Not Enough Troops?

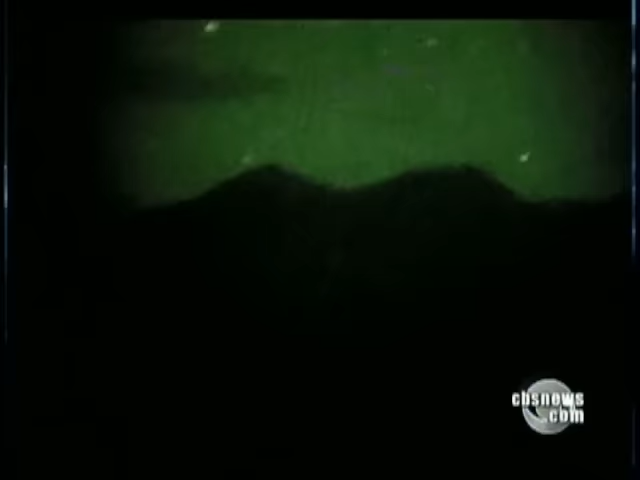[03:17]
Oh! What was that? They also fired white phosphorus artillery at what they believed was a Taliban campfire.
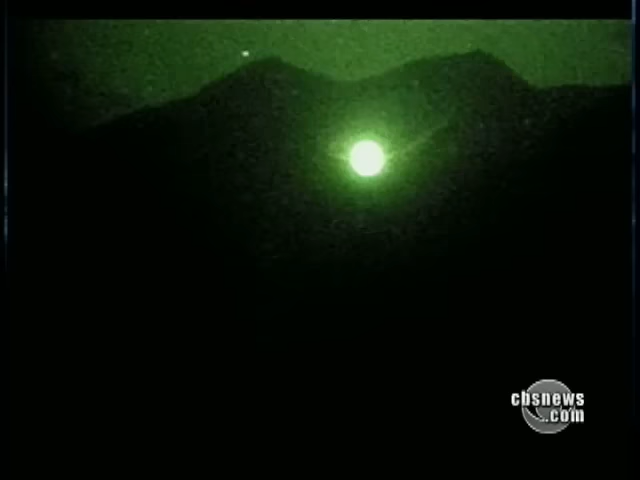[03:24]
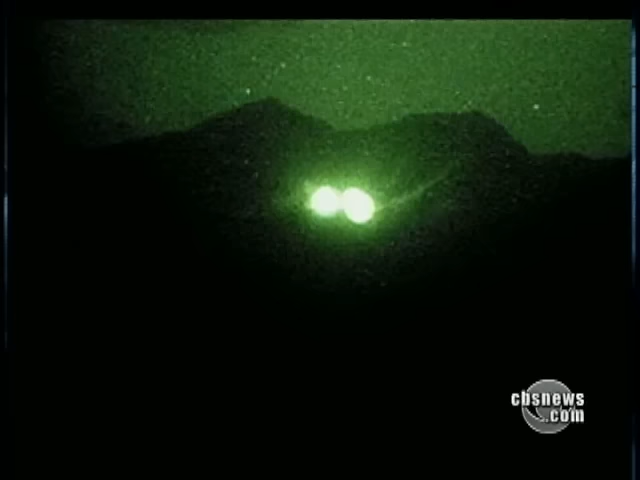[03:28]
Rounds which were never intended to be used against personnel. White phosphorus? Yeah.